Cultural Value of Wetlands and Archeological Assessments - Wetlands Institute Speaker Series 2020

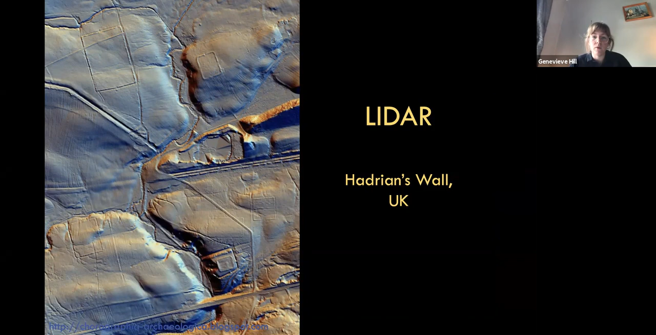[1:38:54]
um structures and things like that um particularly lidar is particularly excellent for wetland areas because you don't have to worry about um crazy geology or um like dense tree cover lidar can penetrate tree cover but it's always easier if you don't have to worry about that and then the thing